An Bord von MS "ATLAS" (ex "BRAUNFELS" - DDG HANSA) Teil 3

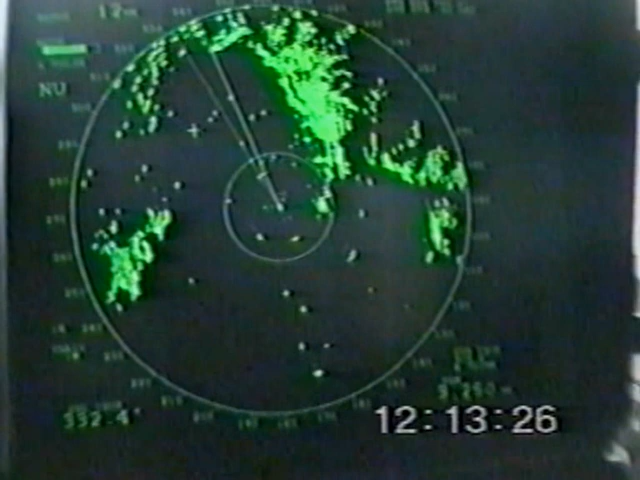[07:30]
den Verlauf der Küste erkennen und den Verlauf der vorgelagerten Inseln.